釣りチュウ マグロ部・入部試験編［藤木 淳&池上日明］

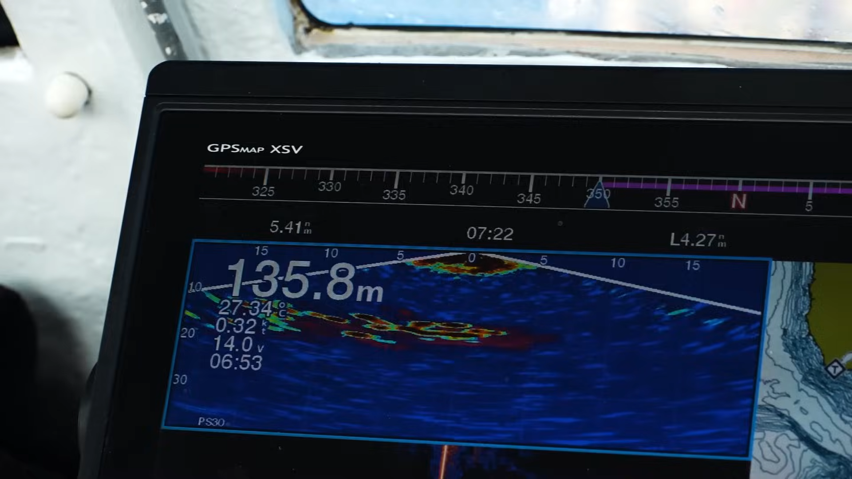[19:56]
On screen: depth 135.8 m, water 27.34°C
あ、この下が上がイワシ、 そう です、下がマグロ、 うわうわうわ、ちょうど真下っすね。